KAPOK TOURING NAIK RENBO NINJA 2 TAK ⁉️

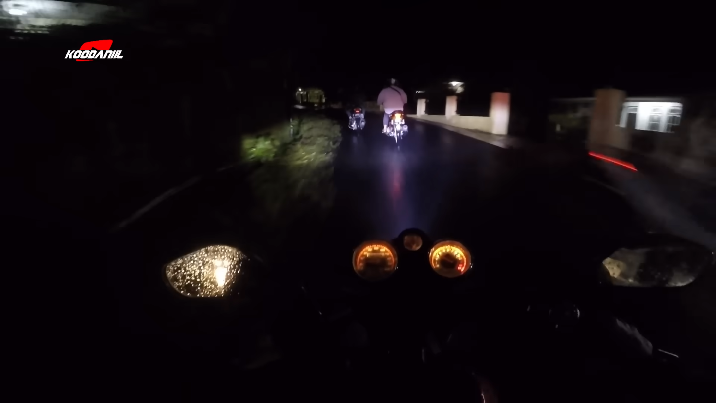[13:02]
Awalnya juga masih petir-petir terus ya guys ya.
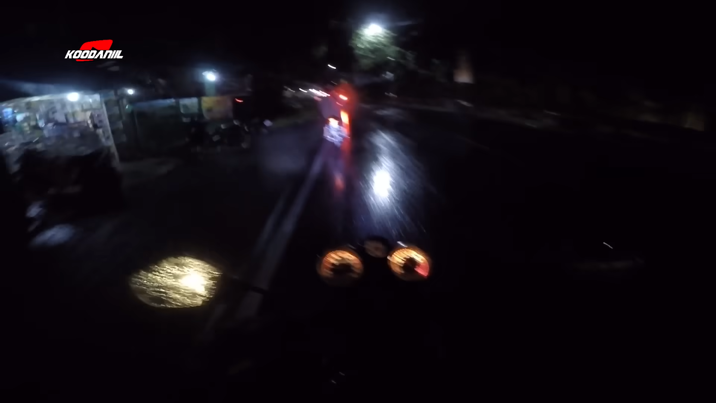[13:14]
Oke udah keluar di jalan raya ya guys ya, ada jalan utama.